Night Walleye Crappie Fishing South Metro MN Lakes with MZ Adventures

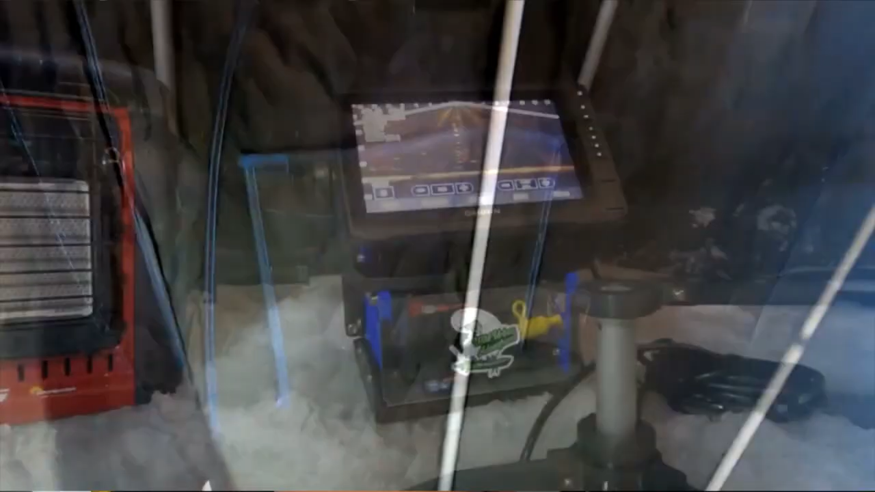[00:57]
so i'll show you guys what's going on here
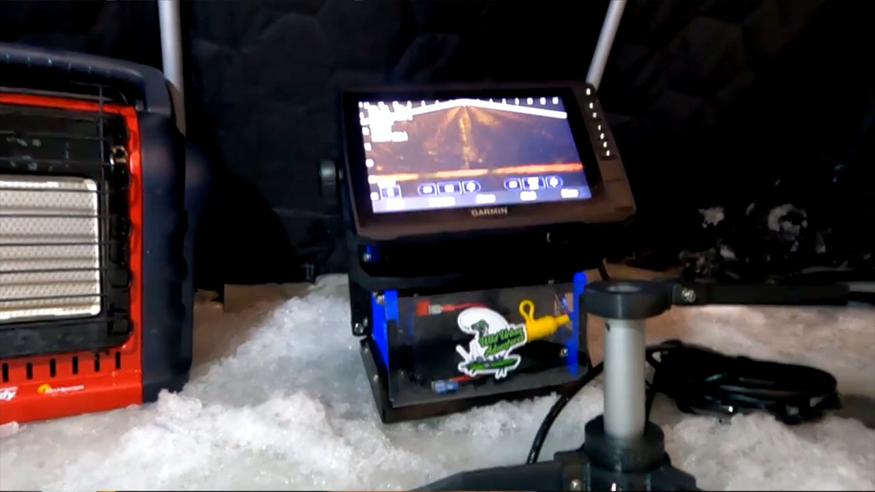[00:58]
this is my bait
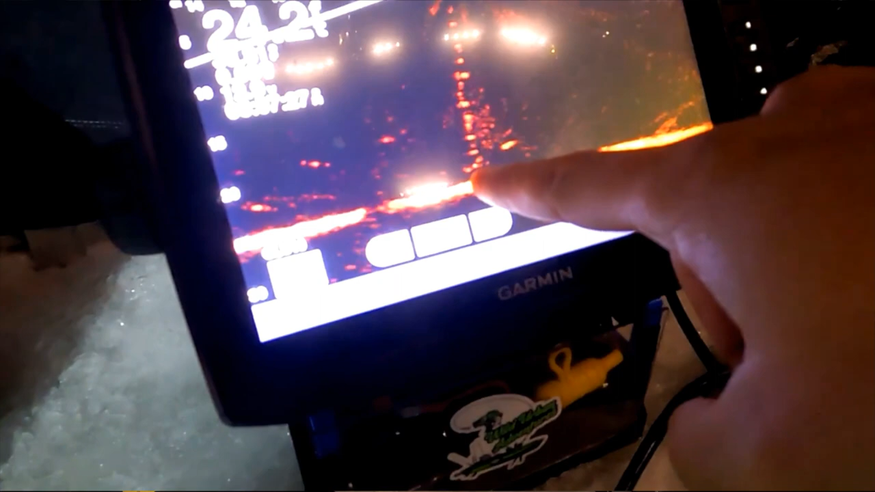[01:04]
this is wild urban's bait there's one crabby it's actually chasing